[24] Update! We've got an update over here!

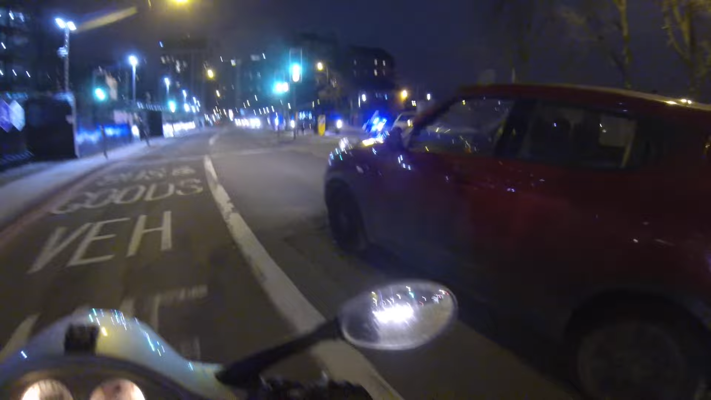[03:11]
I'm racing you, I'm racing you. We're racing. Is he going to do me at the lights? No.
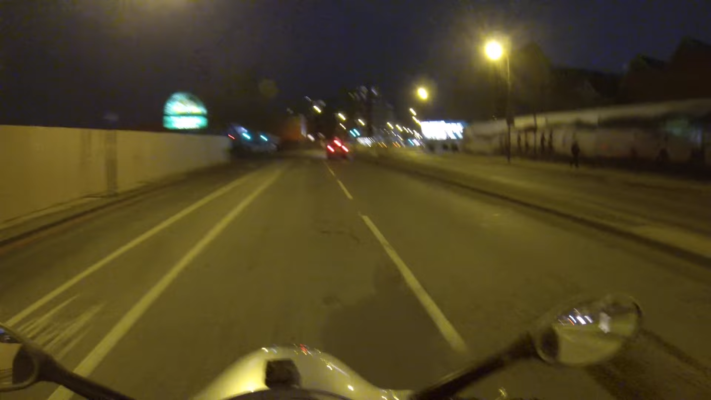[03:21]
No. Oh, that was close. That was close. We've got traffic. We've got a bus lane. Boo!
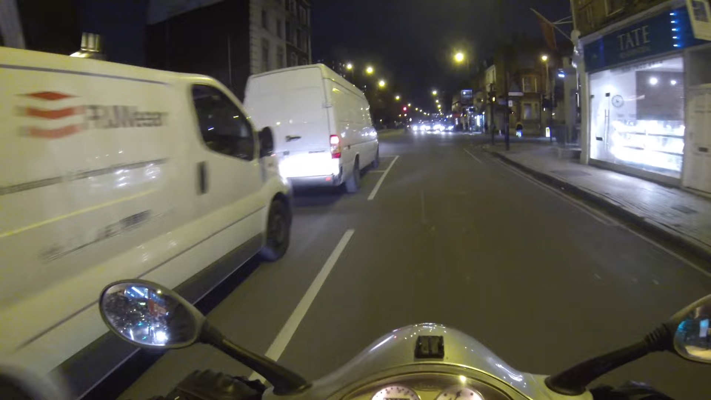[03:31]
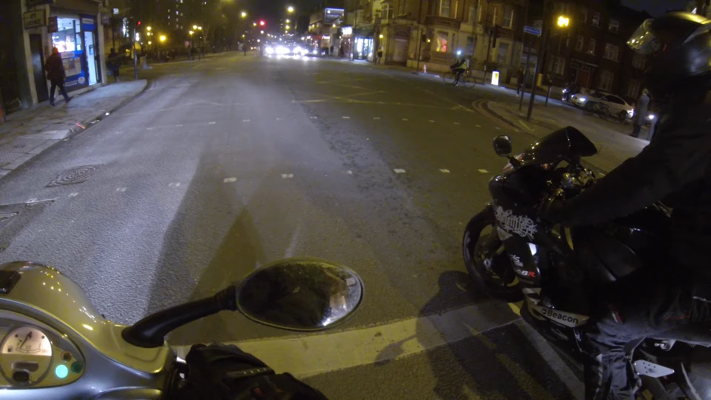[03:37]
Jesus, he's got a bus lane. The little blue flame came out of your exhaust then. Looked brilliant.